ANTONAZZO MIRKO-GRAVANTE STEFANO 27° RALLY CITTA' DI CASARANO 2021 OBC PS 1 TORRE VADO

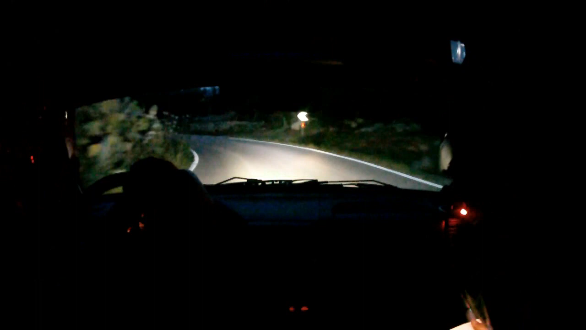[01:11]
stringe, stringe, occhio che stringe, vai, destra 5, lunga, stringe, occhio questa stringe, è mudo, eh Mirko,